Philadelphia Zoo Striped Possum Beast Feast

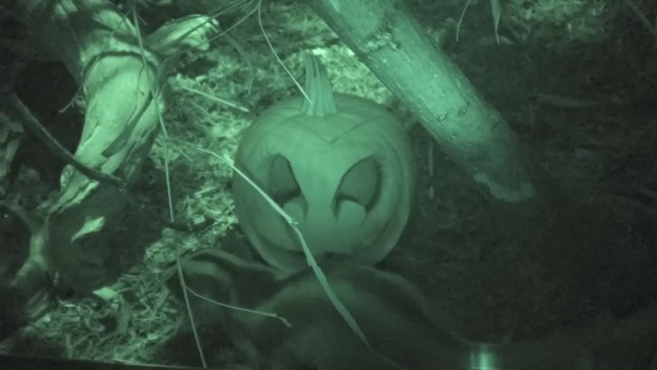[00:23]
What is this? Can you see? I can see it. Is that climbing? Now he got the top off.
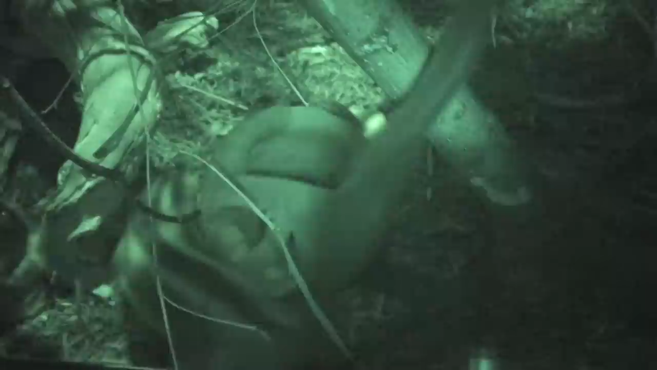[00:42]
Can you see anything? He's going to get his head stuck.
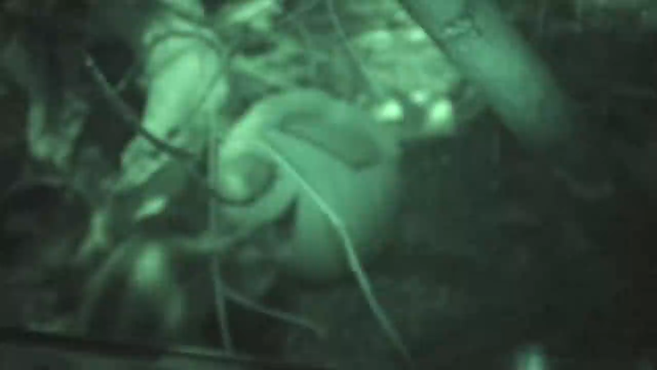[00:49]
Yes, he's going to pop. Daddy.
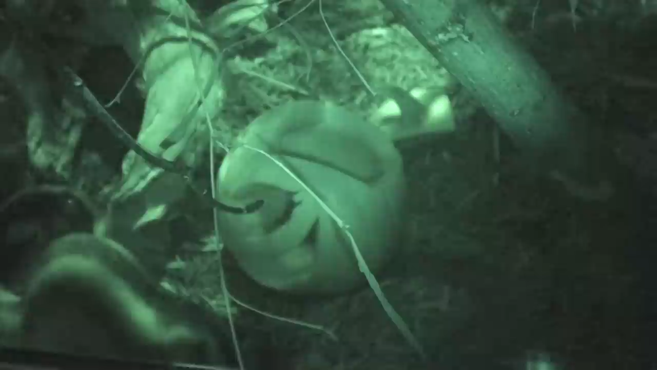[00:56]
I can see it. Yes, he's going to pop. Yes, I can.
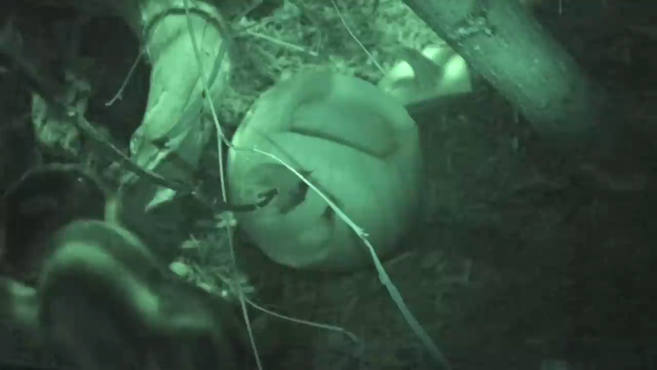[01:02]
I can see it. Yeah,
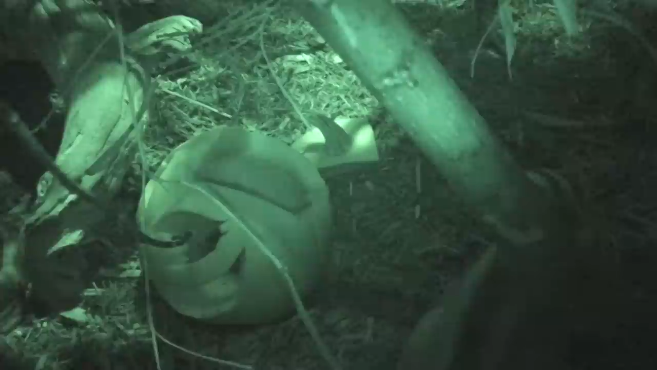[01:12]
he's going to move.
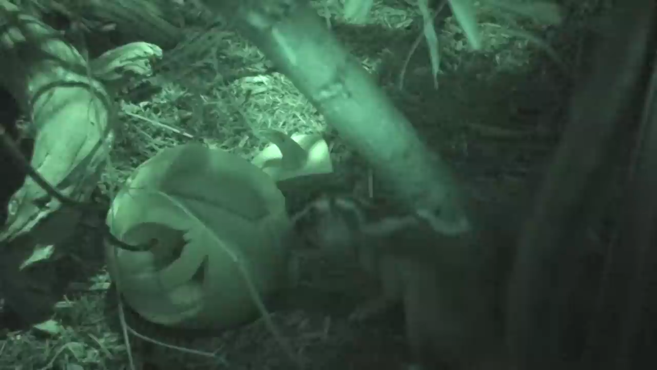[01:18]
He can see it. You can see it. He's going to pop it.
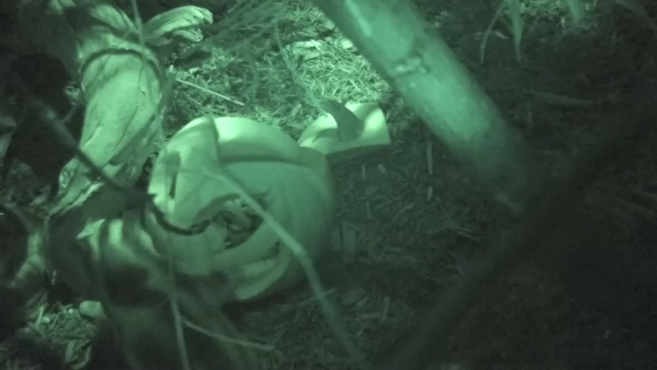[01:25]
He's going to pop it. When he's going to pop it. Now, it's going to pop it. If I'll pop it. Thank you.